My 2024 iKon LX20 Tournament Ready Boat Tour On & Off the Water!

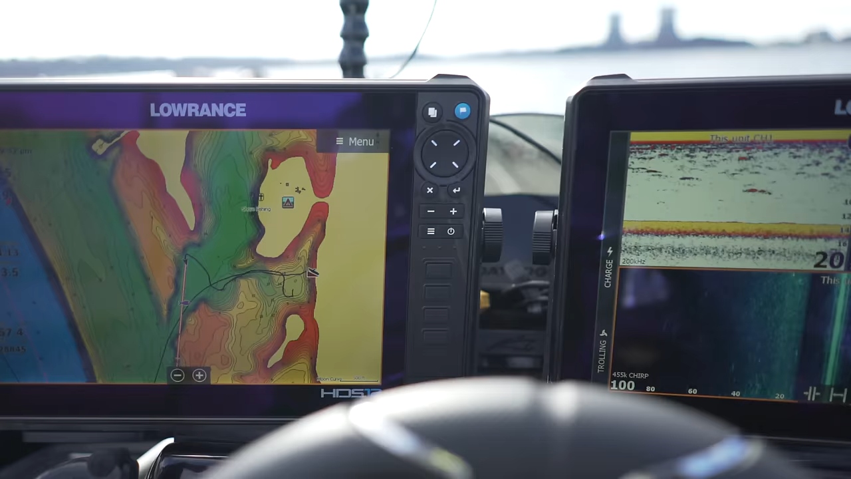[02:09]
This thing's crystal clear, head and shoulders better than what it has been in the past couple years. So that new transducer is awesome.